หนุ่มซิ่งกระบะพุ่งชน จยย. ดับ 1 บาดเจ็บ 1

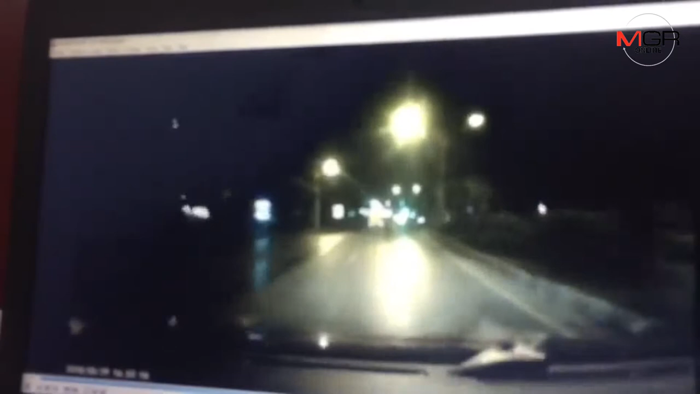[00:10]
ชน มอไซค์อยู่ไหน มอไซค์อยู่ด้านขวา เหร